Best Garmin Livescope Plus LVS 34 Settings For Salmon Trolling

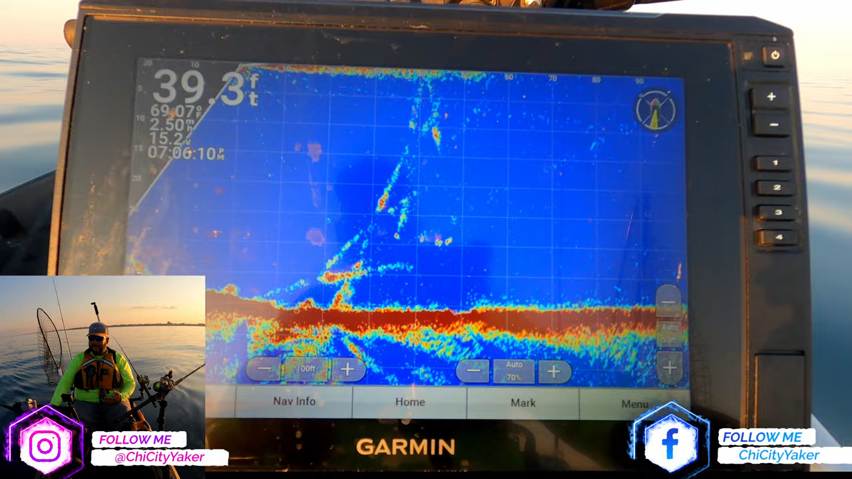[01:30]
On screen: depth 39.3 ft
just to see them when they're going to hit that's always cool but more so i want to see where they're at in the water column how they're relating to the presentation and so that's the real benefit for this uh live scope plus system to do that um over especially the original live scope because you've got increased clarity target separation not to mention what people mostly don't mention enough with the live scope plus is the extended range right now i've got it out to 100 and if i wanted to i can actually go out uh let's see we'll extend the out to like 120 we still can see out to 120 i go out to 135 still holding on at 135 it's pretty impressive
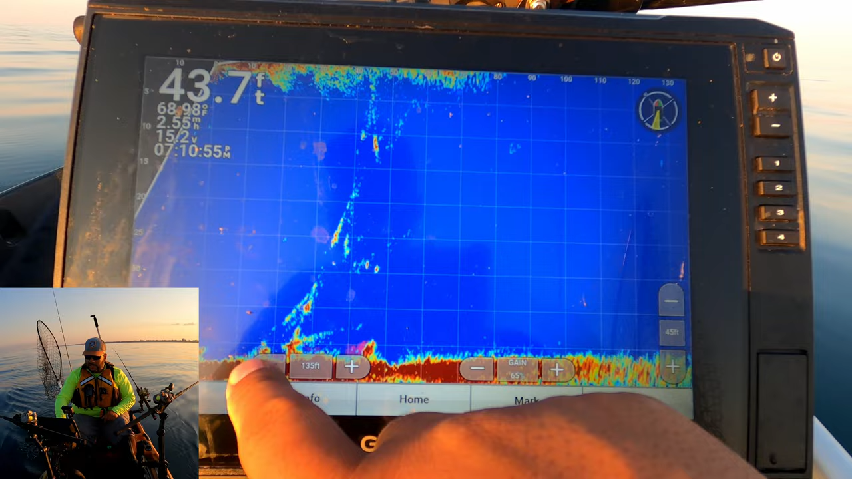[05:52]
On screen: depth 43.7 ft
too worried about it i'm mostly worried about my my torpedo lines with the flasher and the spoon down i want to keep an eye on those more importantly lead core does its own thing i'm not worried about it um so with that being said we're going to bring the the range back in something a little bit tighter what i have found is like right inside like 80 feet at most when you're about 80 feet range wise you really get good you know imaging um everything stands out a bit better you can see it right here the flasher fly just kind of pops out a lot more your fish when they come into the cone you can see them a bit better just something about inside of 80 foot range for the trolling application things really just kind of pop out and um
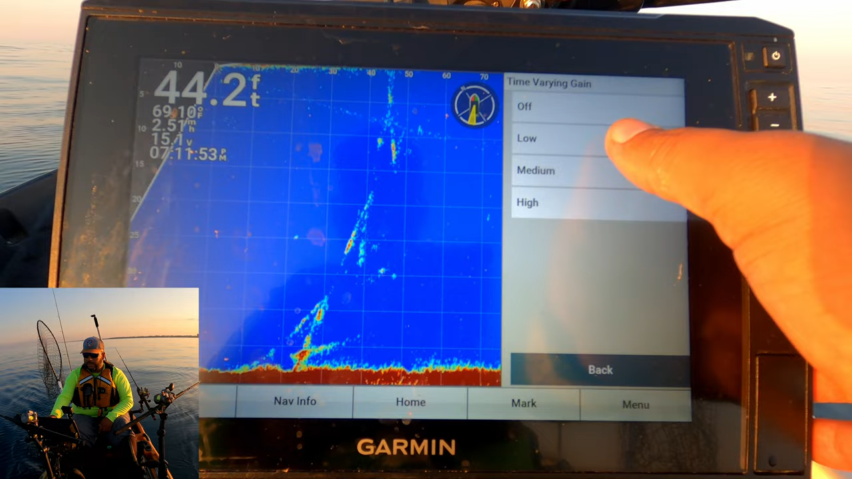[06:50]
On screen: depth 44.2 ft
we're going to go to noise reject and i put the noise reject reject on to low that's going to help clear it up a little bit go back out we're going to go to tvg i'm going to put that on low as well that helps to clean it up a little bit more it's very subtle but it's noticeable finally you're going to go to ghost reject and i put that on auto now when we come back out to our screen we have a much cleaner imaging um everything looks a lot better than what it was before you're not getting a lot of artifacting
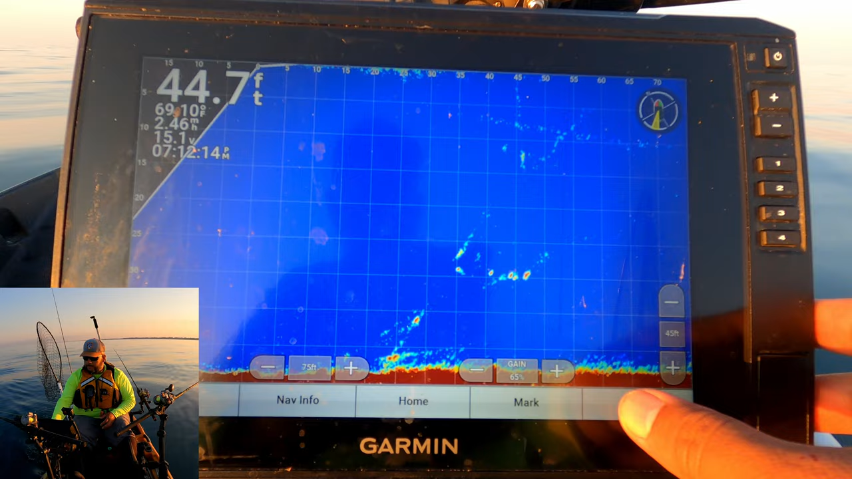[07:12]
On screen: depth 44.7 ft
in fact and we could do is we go to noise reject if you want to put it on high right high works as well look how clean that imaging is now the trade-off when you go to high is that there's it introduces latency because the gls black box which is underneath my seat is doing more work to process and clean up that feed so you will see things there'll be a little bit of a delay in what you're seeing um if that doesn't matter to you then by all means run high you get a really really clean
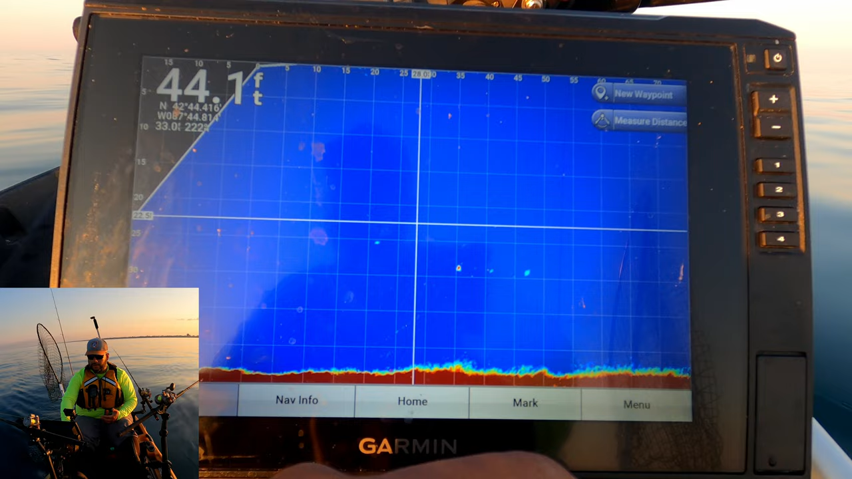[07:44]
On screen: depth 44.1 ft
image again as you see right here let me clear this up you can really see the weight the flasher back there um and then if we go back out and sonar settings and we go to noise reject if you put it on like on a medium you're kind of getting more of a real time ish still a little bit of a latency but it's certainly a little bit more real real time and the artifacting is a lot less i think medium is a nice compromise where you get the screen clarity um and you also just uh don't introduce so much latency next we'll hit menu again we're going to go back into the settings here we're
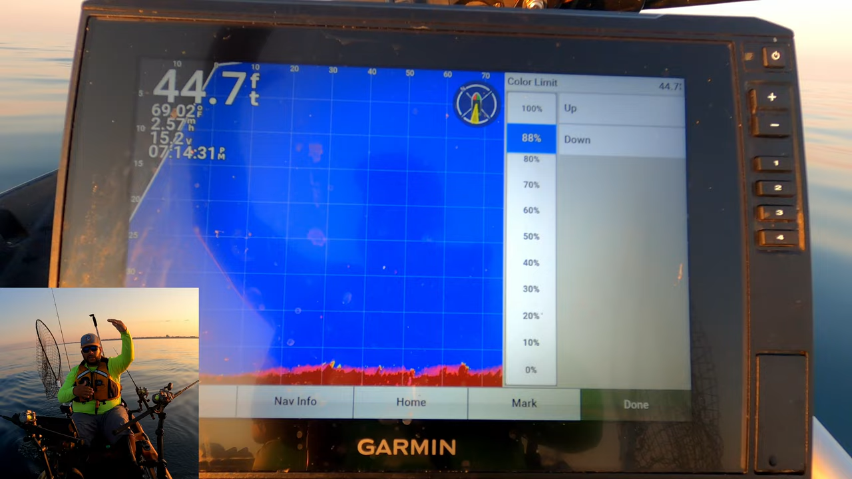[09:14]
On screen: depth 44.7 ft
still learning a bit about what it does i've toyed around with it for example we'll take it here we'll boost it all the way up and it clears up so i guess with this color limit it sets if we have it at 100 at the top end and the color limit i'm guessing here um cuts it off so that there's a bottom point so you see if we put it all the way to 100 it basically blinks out our screen if we bring it back down you start to see more and more and more stuff um i put it at 30 because
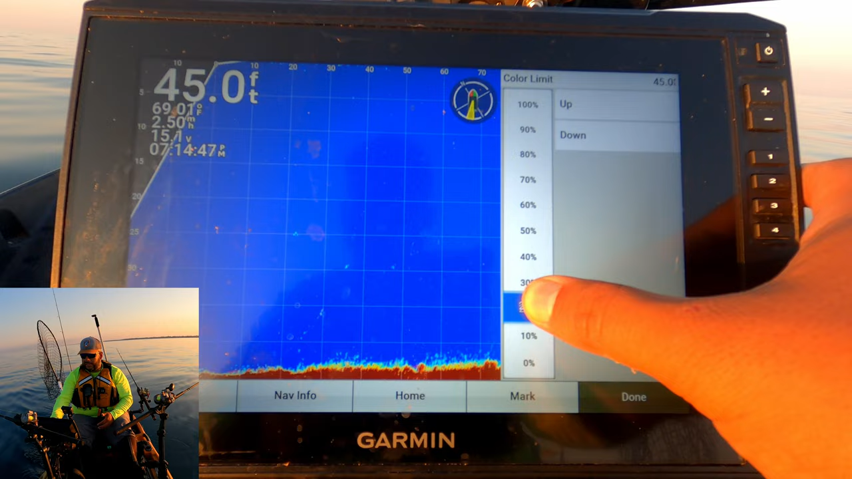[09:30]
On screen: depth 45.0 ft
it starts it looks like it clears up some stuff some artifacting and it just works so 30 right there works trails is another thing i live i leave this on i actually have it on some people don't like it on i do um it allows me to see the direction the fish is flying in from i put it on fast because i don't want that streak to last on the screen forever and uh kind of confuse me so put on trails fast it allows you to see what you know which way that fish is coming from is it coming from the bottom up top down is it coming from the front of the presentation is coming from behind um it's just a way to kind of identify
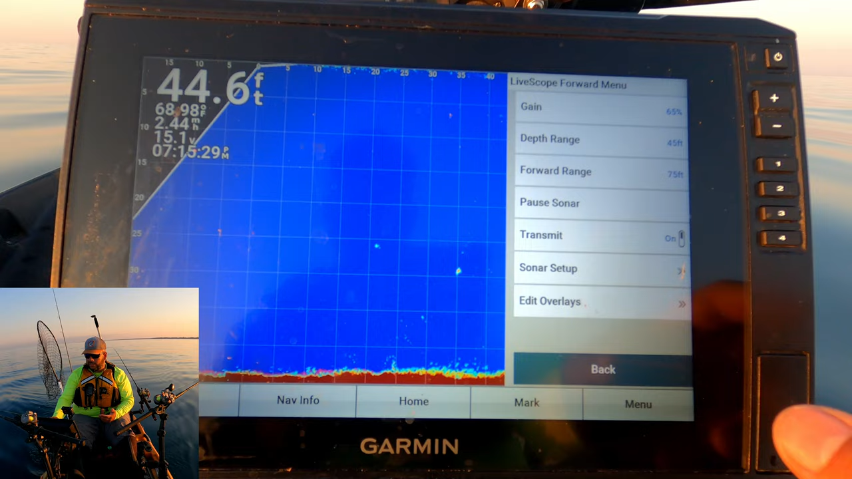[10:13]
On screen: depth 44.6 ft
you know where that fish is and where it's where it's approaching from um i leave the bottom fill off and that is essentially the entire settings it's really simple um just leave it in these manual modes dial it all in and you can get a clean image just like we have right here i mean you see that flash or fly really really good rotating right
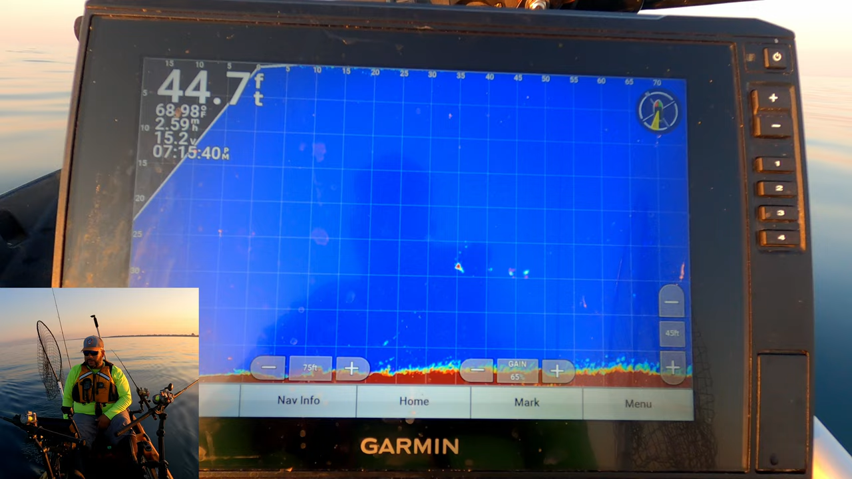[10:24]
On screen: depth 44.7 ft
there the minute a fish comes up we're going to watch the entire thing go down and that's the fun part about it and it also helps when you see fish just swim by it they're not interested lets me know i might want to change out my my